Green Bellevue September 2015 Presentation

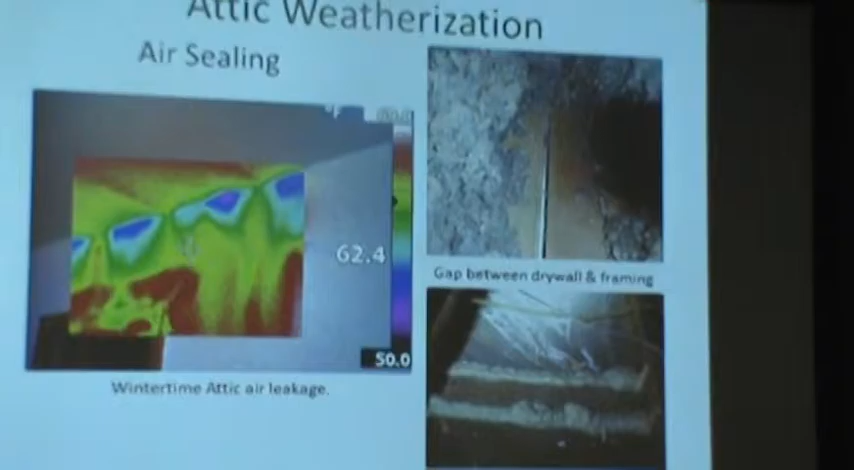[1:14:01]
You can see the outline of each joist. This picture on the top shows maybe an eighth or a quarter inch gap in between the drywall and the top plate, the framing member.
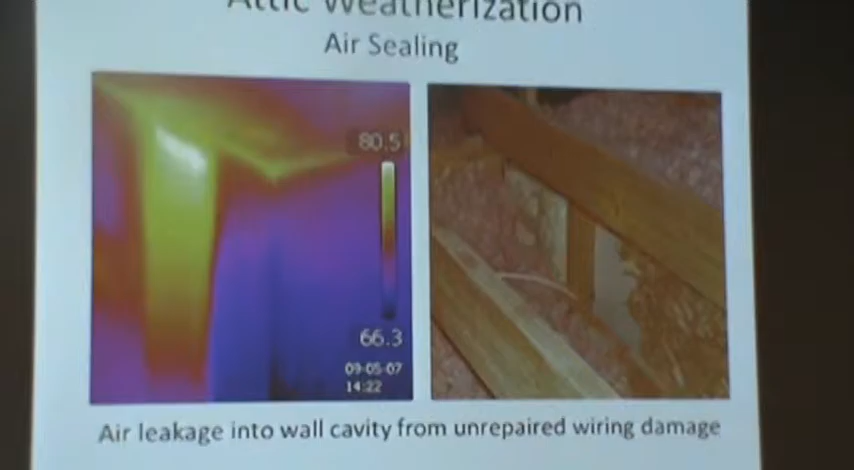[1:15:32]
Unfortunately, things happen after houses are built. This little stepped wall.
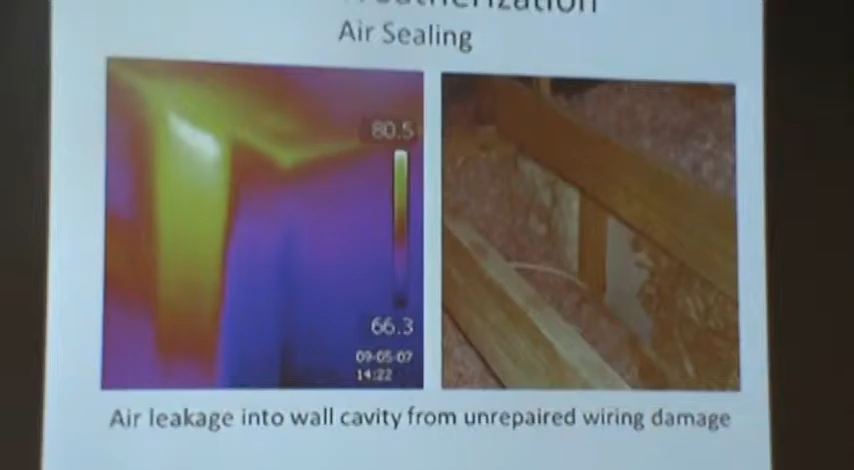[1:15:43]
Electrician came in, tore it open, ran a wire down and never bothered to repair it. That light you see going down that one wall, that's attic air, hot attic air coming into a house.
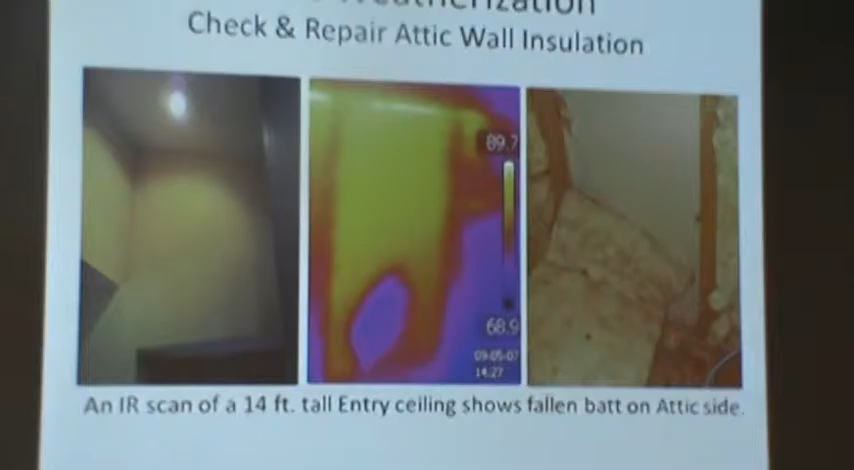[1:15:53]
Disappointing to see those things. You get to see a lot of strange stuff with the IR camera and in person. A high 14 foot high empty wall. Why is it all color discolorations? Attic, this is the summer, so the attic air.
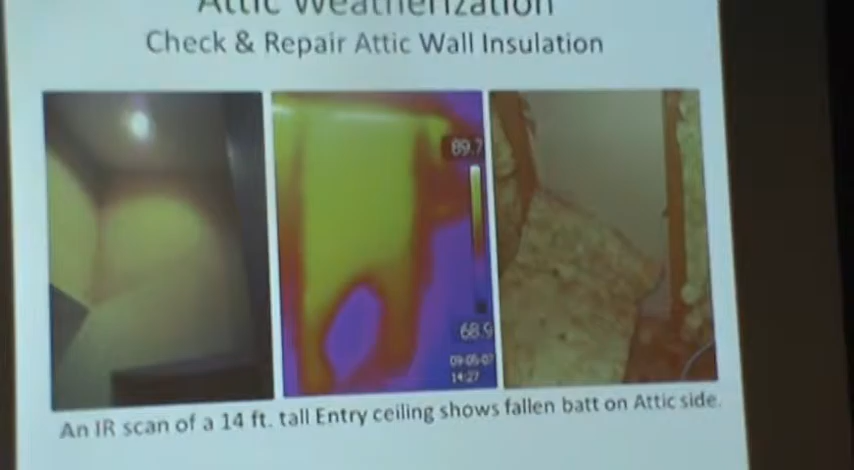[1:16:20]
It is warm. A bat fell off and it's bundled against it. You've got bare drywall.
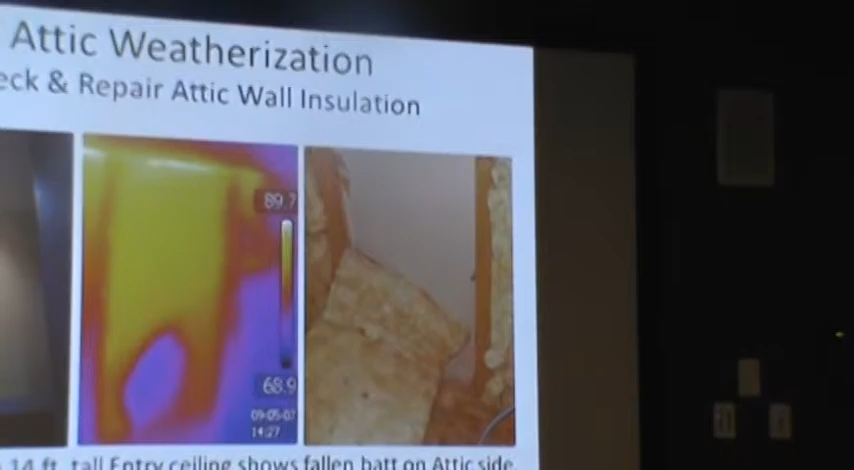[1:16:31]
You've got almost a 30 degree difference between the insulated and uninsulated areas. I feel sorry for the photography thing that I had.
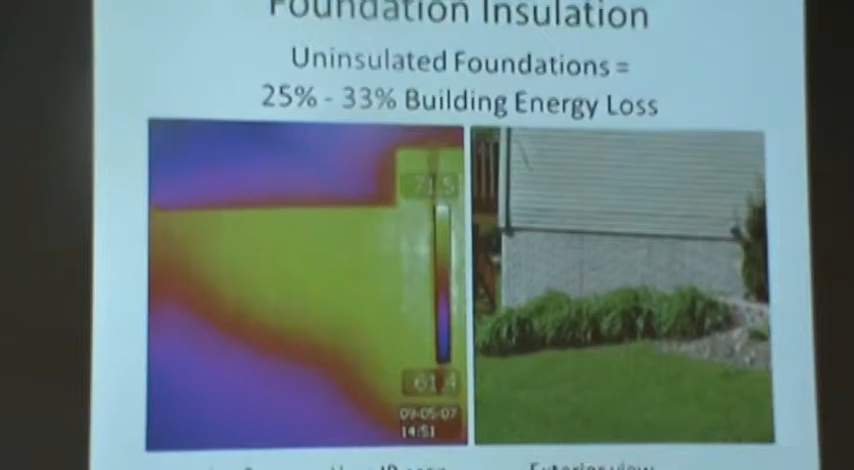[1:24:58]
It can be cool year-round just because of the cooling nature of the soil.
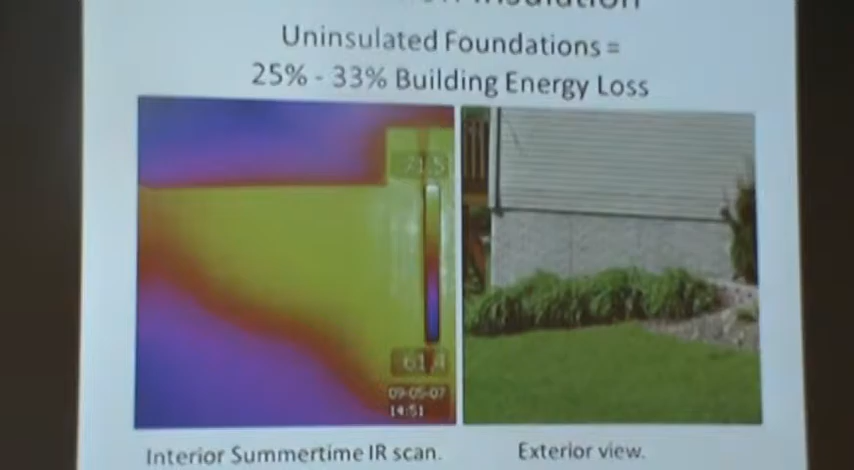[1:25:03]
It's not good. In our climate zone, we want heat in the winter. You walk into an unfinished basement without insulation in the winter. You can feel the coldness in those times. This photo is a summertime photo.
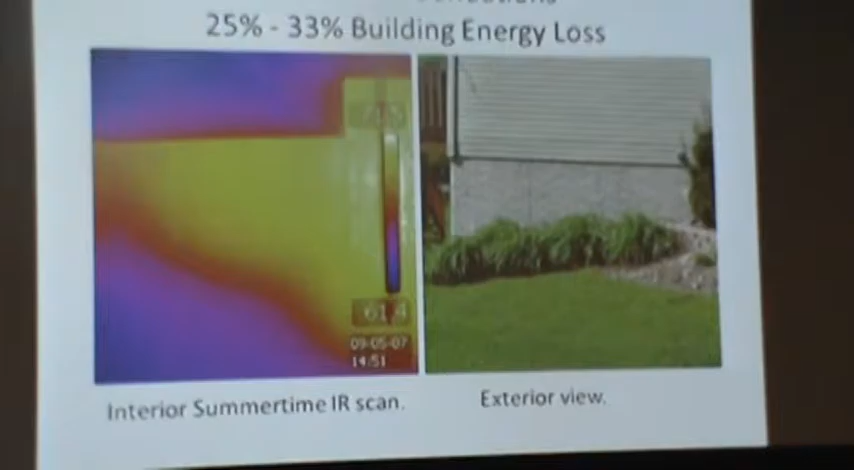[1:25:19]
Inside, you can see the summer heat on the upper wall and the cool of the ground right there.